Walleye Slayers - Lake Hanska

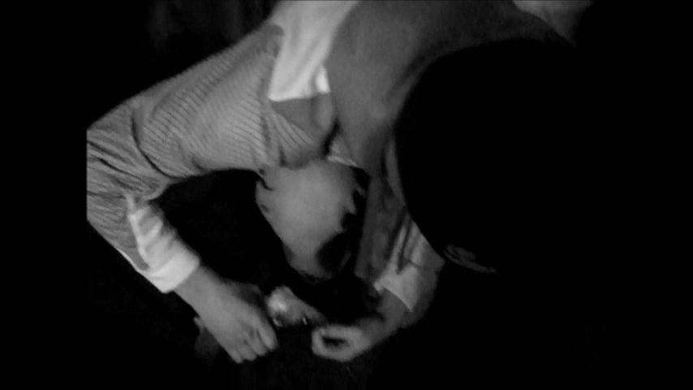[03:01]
Nice walleye. You just got this massive crappie. It's got to be 12, 13 inches.